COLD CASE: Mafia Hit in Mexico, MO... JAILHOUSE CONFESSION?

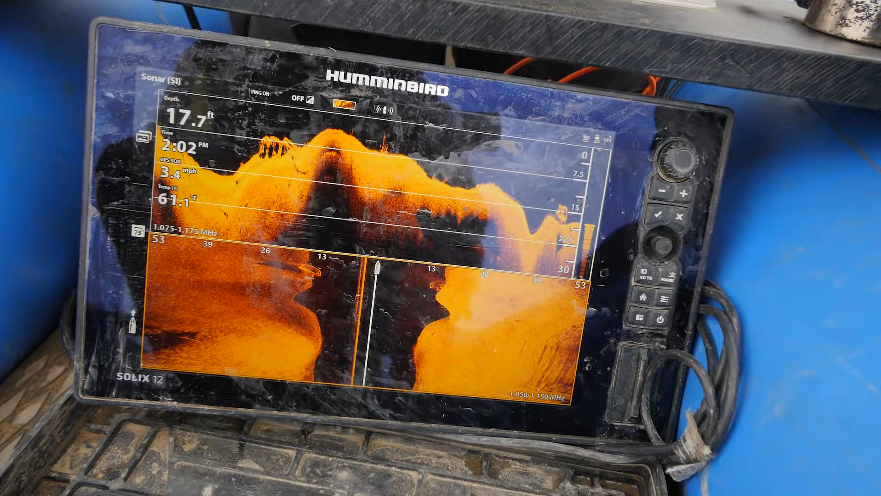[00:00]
On screen: depth 17.7 ft, speed 3.4 mph
Right here. Tell me. That's a car. We have a car. We have a car.
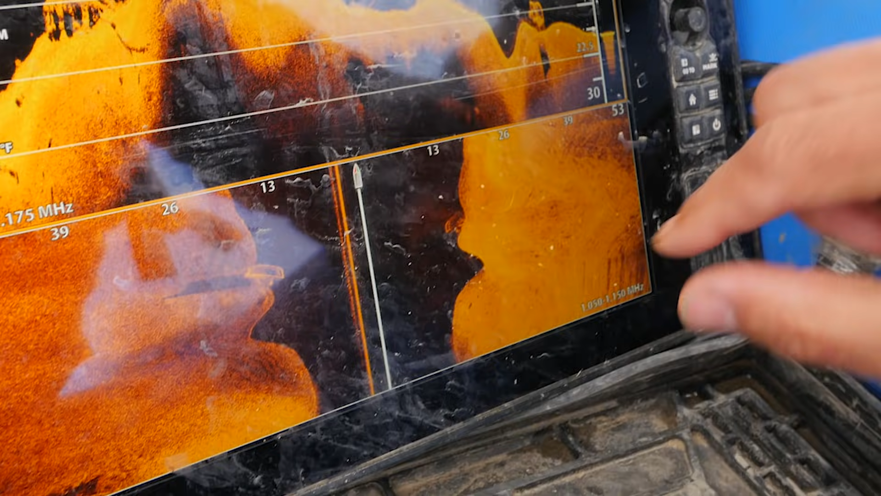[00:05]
We have a car. We have a car. Oh. Look at that.
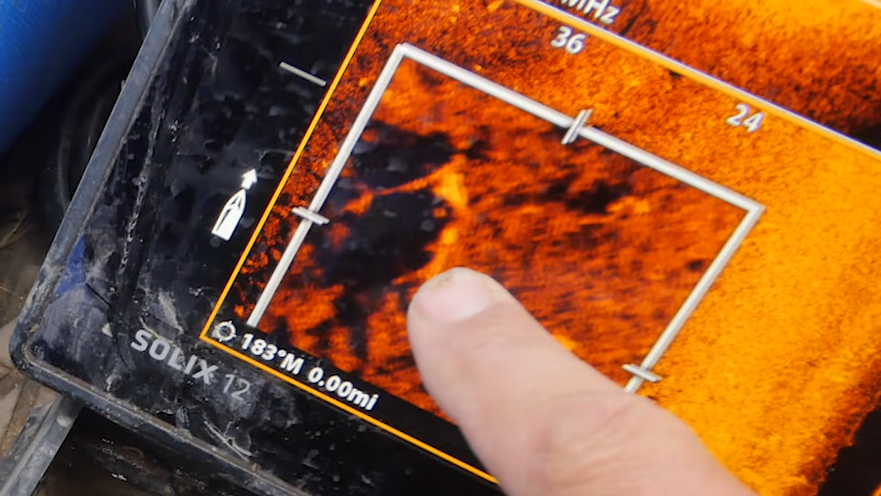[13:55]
I'm saying there's almost like a square shape over there. All right, we'll come back to it.
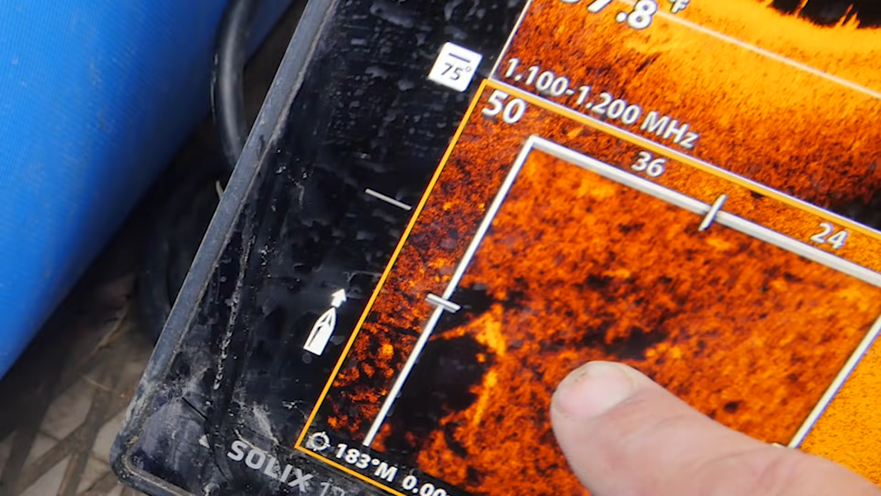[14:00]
I could just be imagining things.
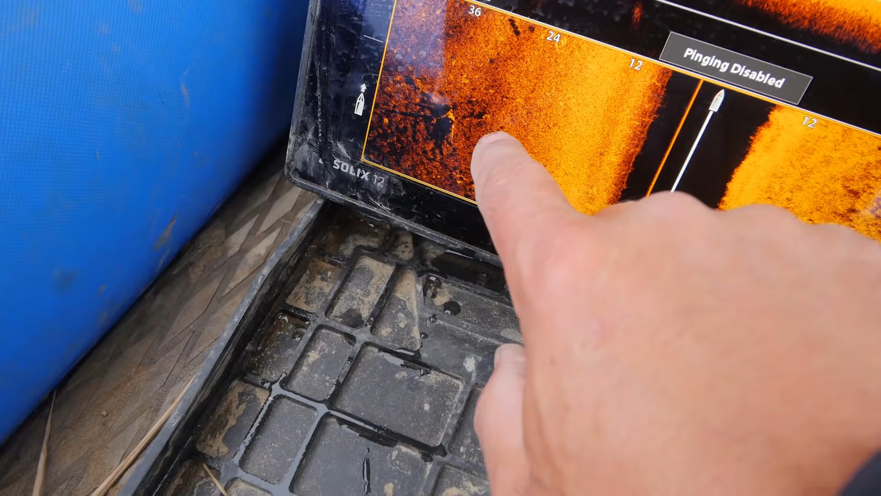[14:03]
Yeah, I think you're imagining things.
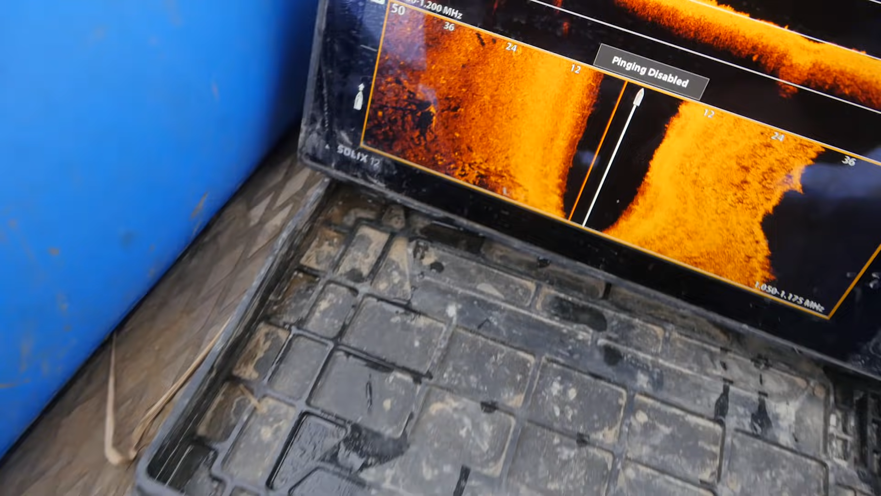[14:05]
I think it's something you want to see. Just my imagination. I mean, because like you were saying, I mean, they're gonna dump it from higher, that way they can get further out.
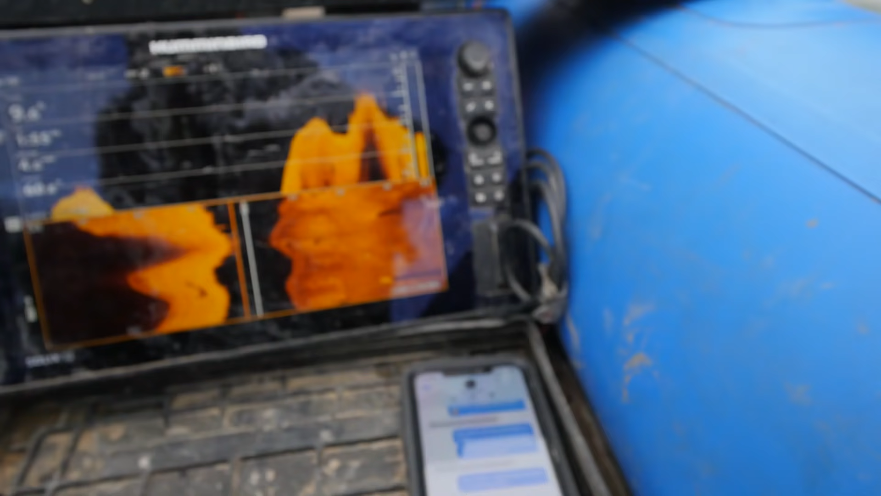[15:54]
I don't know what that is. We got a barrel. We gotta go over it more.
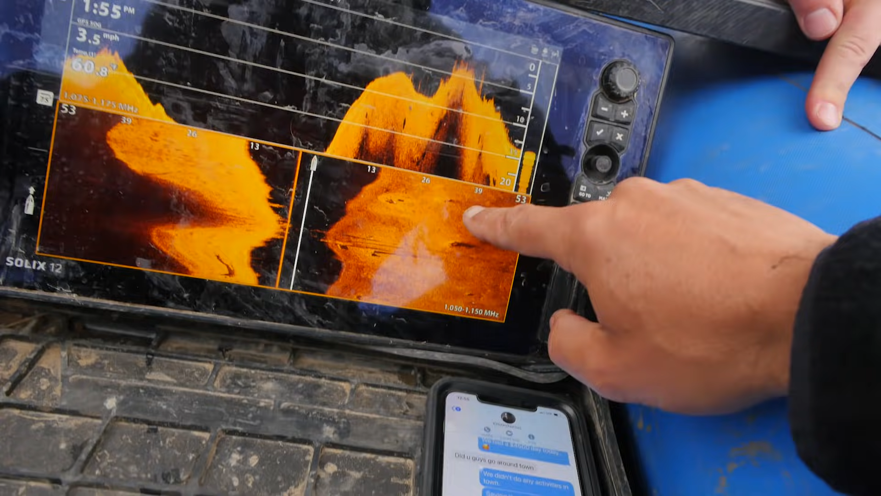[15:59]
Or something. It could be a car.
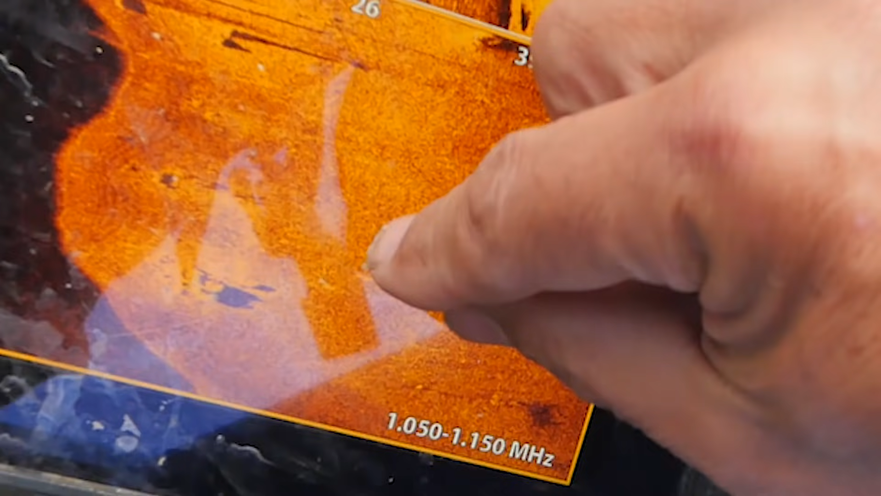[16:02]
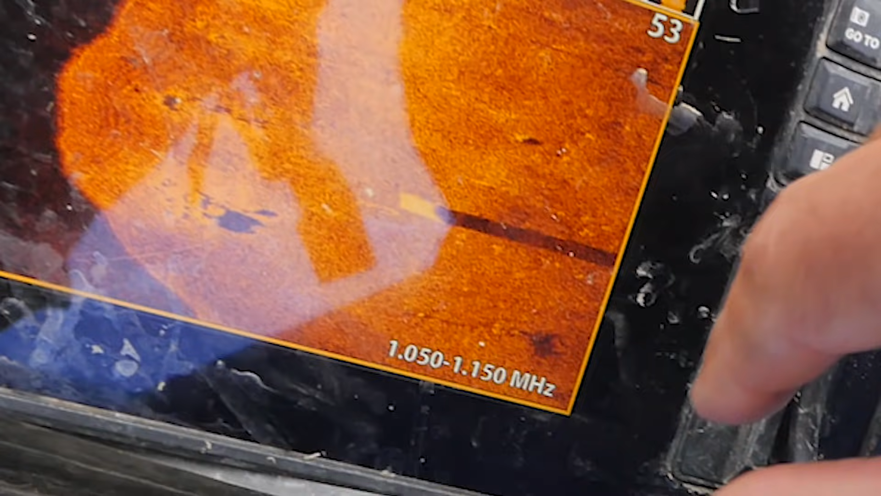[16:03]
I don't know. We have to go check that out.
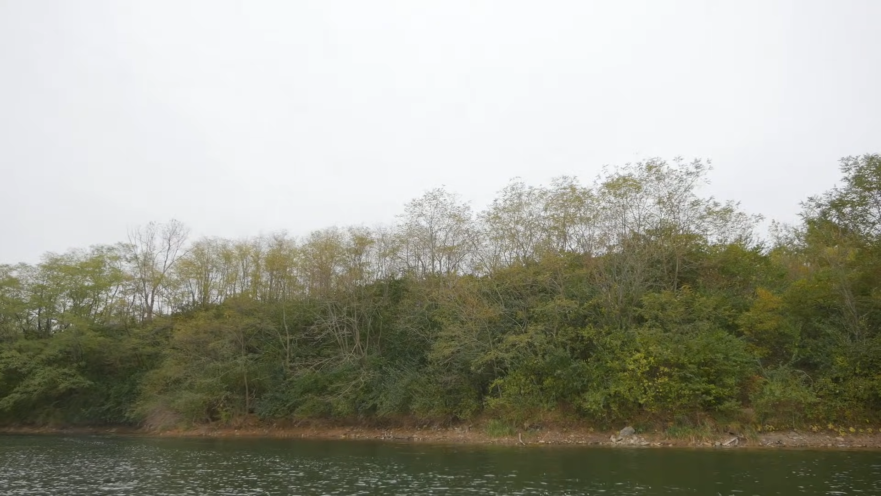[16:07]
Trees 40 years ago, probably no trees because they had this whole thing that they were mining. Yeah. So those are all planted. That's out the distance. It's off the bluff.
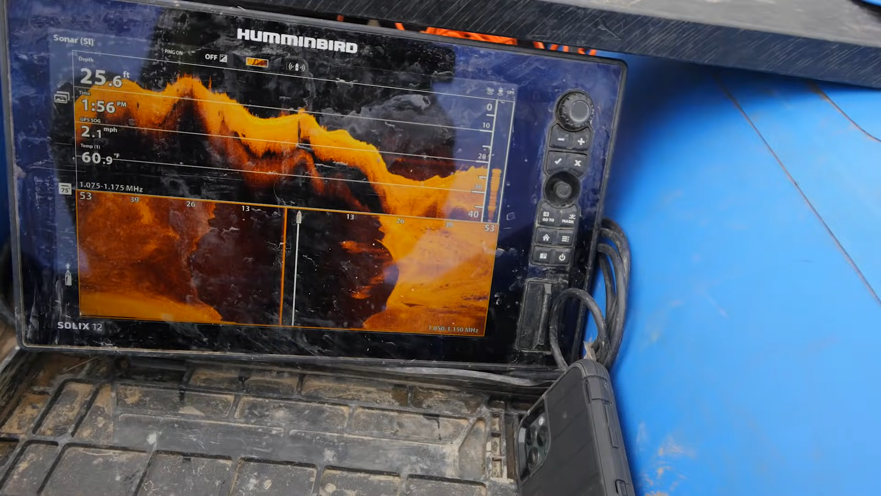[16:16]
On screen: depth 25.6 ft, water 60.9°F
Let's go see how deep it is and what it is.
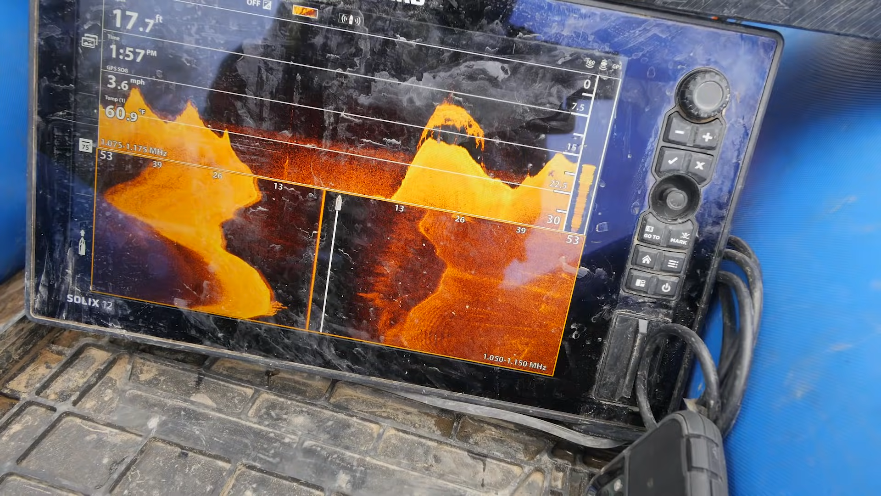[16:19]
On screen: speed 3.6 mph
All right, so there's that again. But it's not that big.
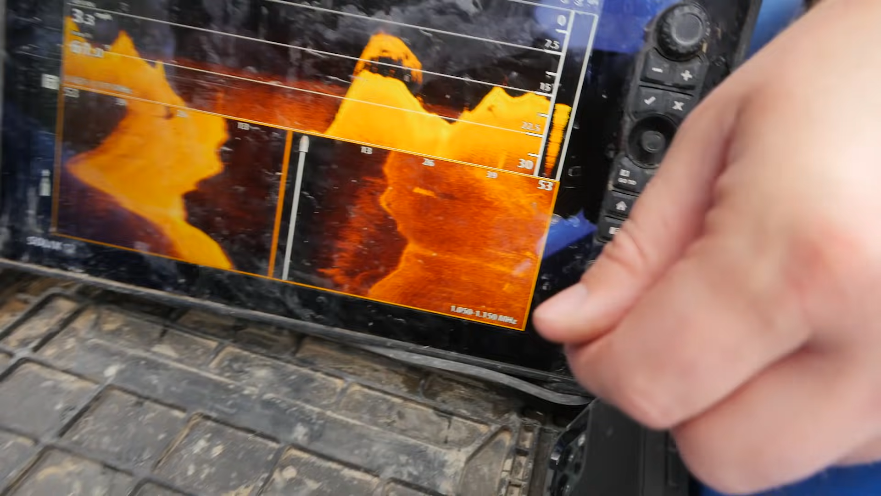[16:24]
See how it's no, only... No, that's pretty small. It's only like 4 feet wide. Yeah, it's not a car. Whatever it is.